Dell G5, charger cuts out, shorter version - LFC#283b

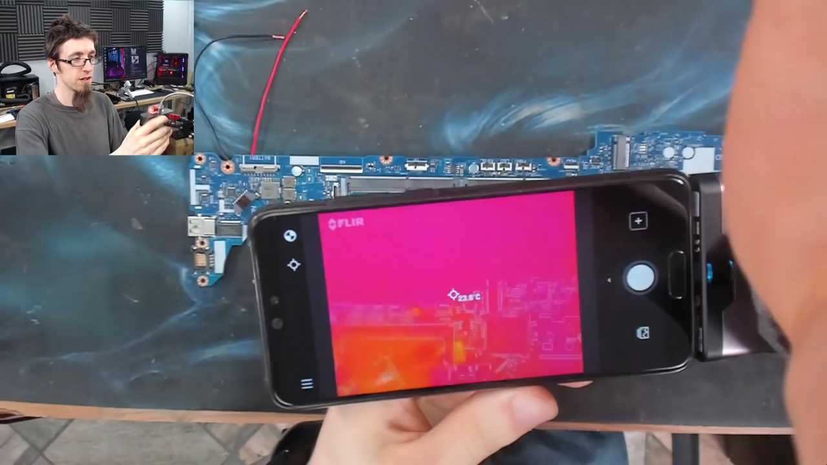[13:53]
On screen: spot 23.5°C
all right so this is going to be kind of janky to show you guys with a camera looking at a camera looking at a board but as you can see we now have actual real thermal imaging and when uh when i move my hand away we're getting a very ambient thing and when something hot comes into view like my hand which is a about 31 degrees then we get a big old hot spot right power on
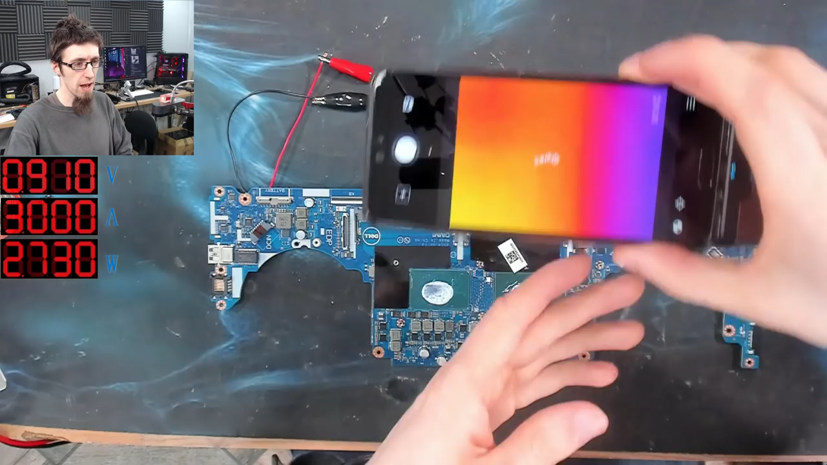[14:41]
is showing up yet okay well looking at the rest of the board here you can see that it's pretty mediocre if i put my hand into view there as a reference the board is cold but over there something is heating up something's flaring it's not particularly warm to my finger touch so if that's actually it then man this thermal camera works like a charm if that's actually it i'm just going to turn the board over